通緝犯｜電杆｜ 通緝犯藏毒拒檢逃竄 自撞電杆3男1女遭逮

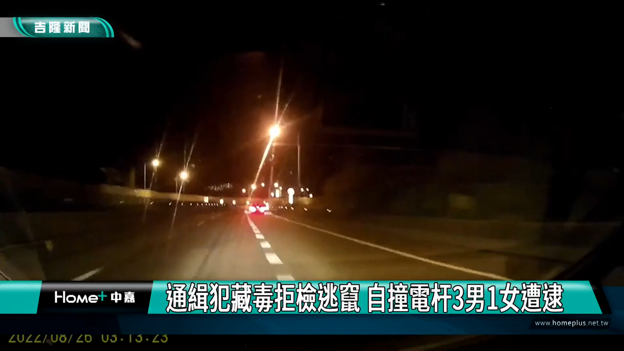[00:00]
大半夜，远景开车加足马力，紧追前方巨检轿车，一路从快速道路追到平面。 开车进来，开车进来，开车进来。 巨检车辆突然右转，当场撞上分隔岛上电线杆，整辆车卡住。两名远警见状，迅速下车，一左一右拔枪警戒。